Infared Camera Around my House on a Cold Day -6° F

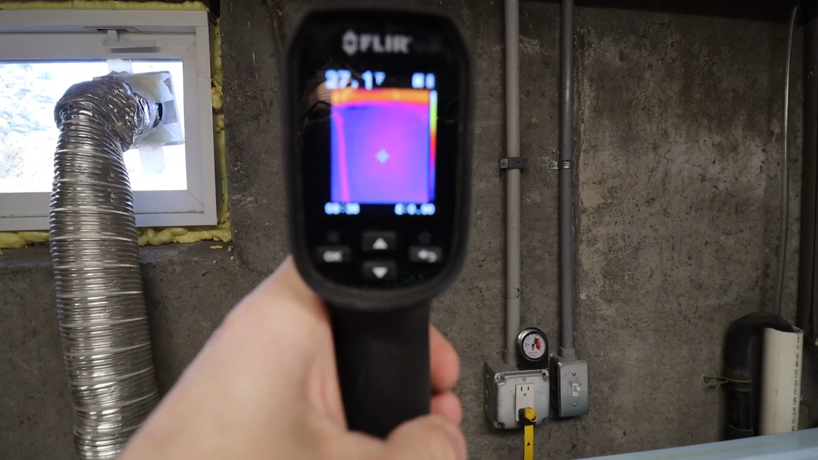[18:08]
So if we look right now at this area, do a little close up the surface temperature of the foundation, while we're getting all the way 26 down to 25 degrees on this
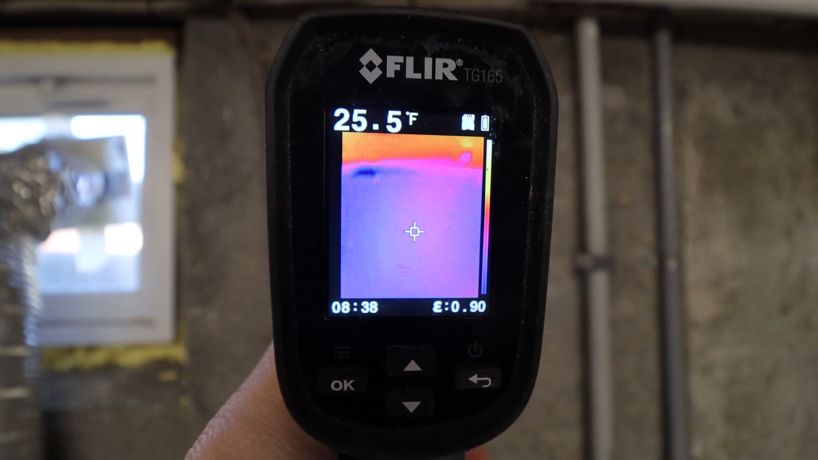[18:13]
On screen: spot 25.5°F
surface is back on the walkout side the rear of your basement.
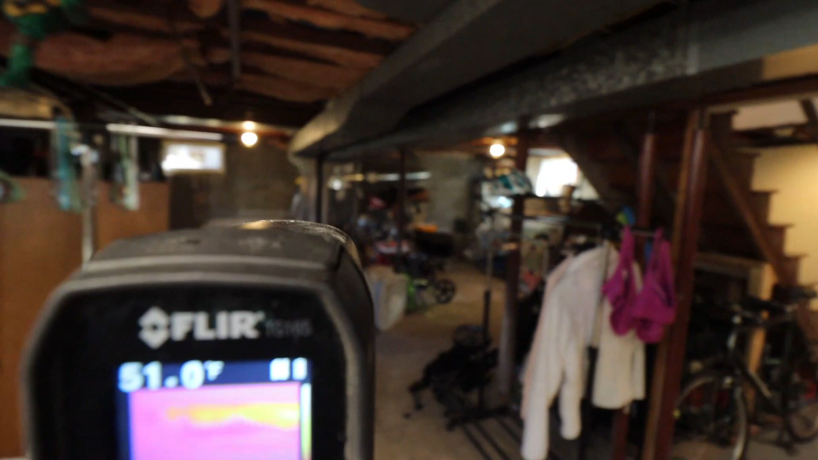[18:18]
Now we go to the front over here, where most of this is below grade, just surface temperature,
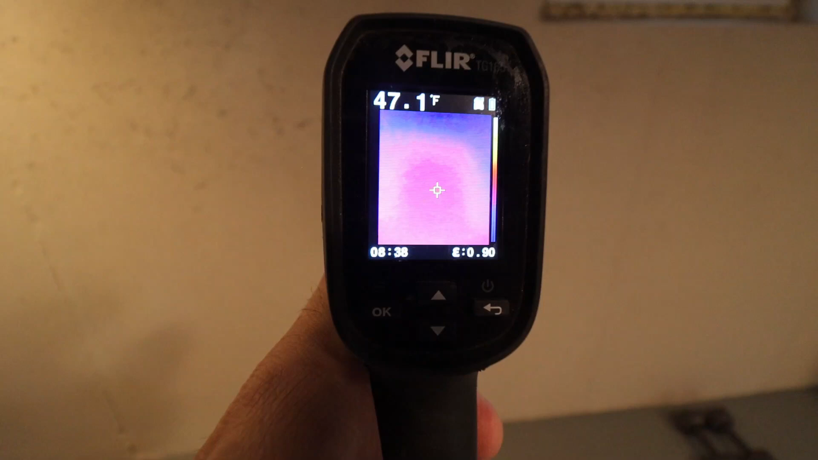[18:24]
On screen: spot 47.1°F
even though we're in the same only a little ways apart, we're getting all the way to upper 40s. I even had up to 50 at one point surface temperatures to get down a little lower can increase. Yeah, there we go down to the 50s.
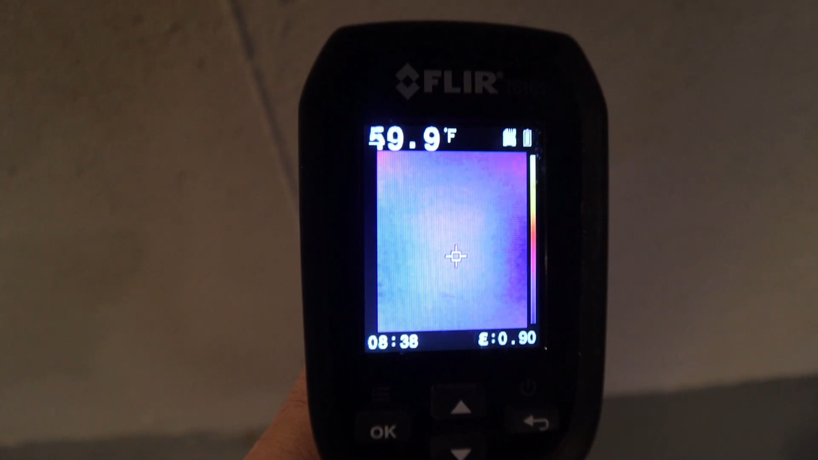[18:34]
On screen: spot 59.9°F
Okay, so definitely we see how that heat loss happens.
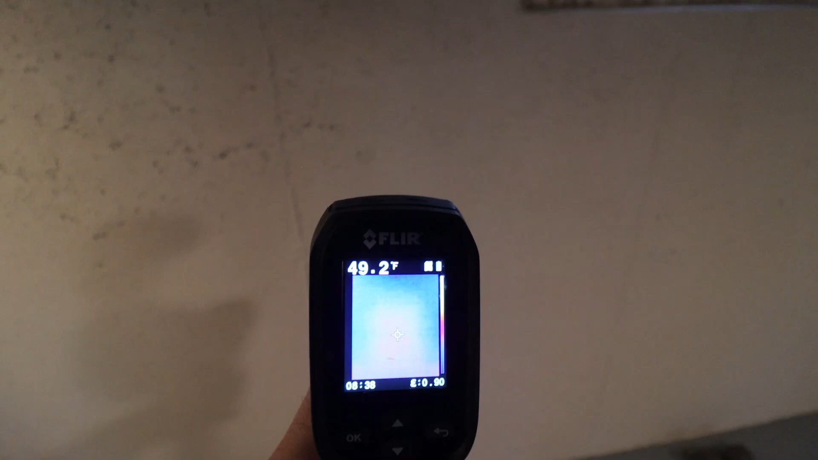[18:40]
On screen: spot 49.2°F
Now there's definitely solutions for that. Okay, I want to show you one other thing while we're talking about it here.
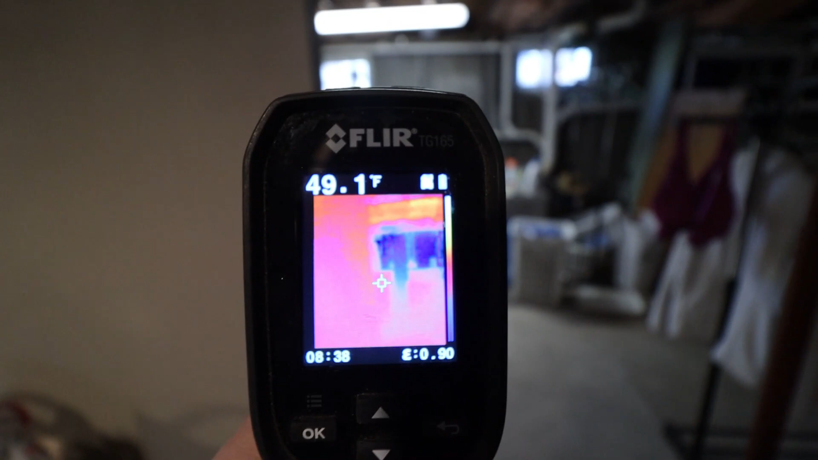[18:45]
On screen: spot 49.1°F
So back to the rear again, as we look out at the rim joist, which is all this area along here. Yeah, all this area up in that location. Yeah, exactly. So we have some areas that have insulation.
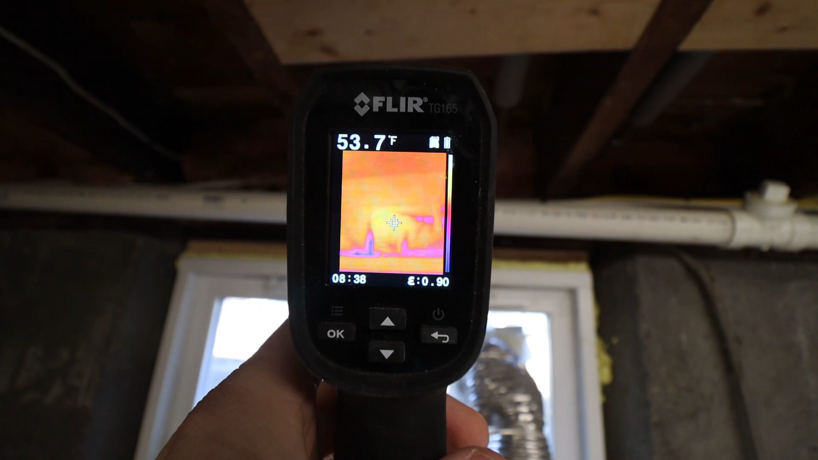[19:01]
On screen: spot 53.7°F
So right there, we've got a little insulation. Yeah. And we are getting surface temperatures in the low 50s. Yeah, perfect.
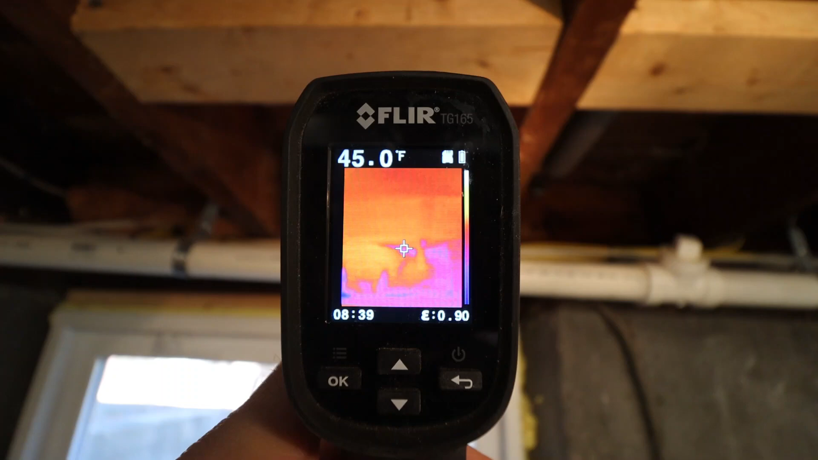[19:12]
On screen: spot 45.0°F
And then we go over to here where we don't have any insulation. We've had temperatures all the way down into the 30s.
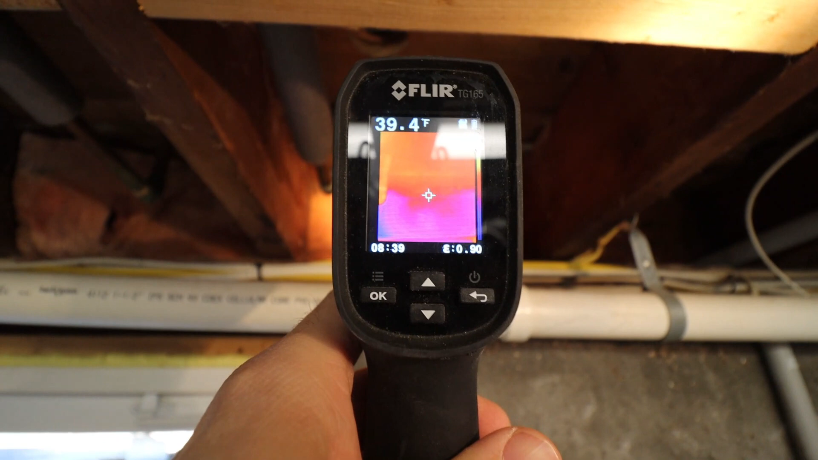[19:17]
On screen: spot 39.4°F
As low as like 36, 35 in some locations.
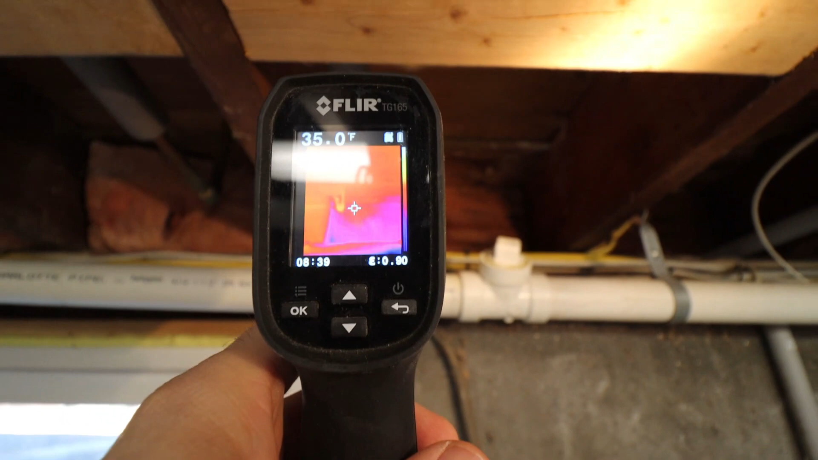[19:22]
On screen: spot 35.0°F
Okay, so you see the difference in the insulation. So now, some great options for you in those areas is foam board.